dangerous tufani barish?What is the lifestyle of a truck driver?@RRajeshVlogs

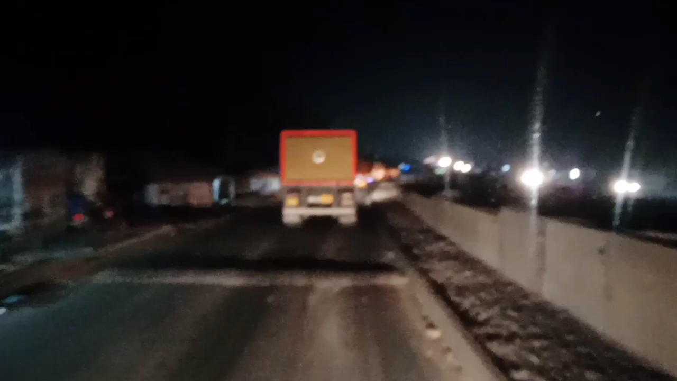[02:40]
रोड का काम चल रहा है, पहले रोड था अफोर लेन, अभी 6 लेन बन रहा है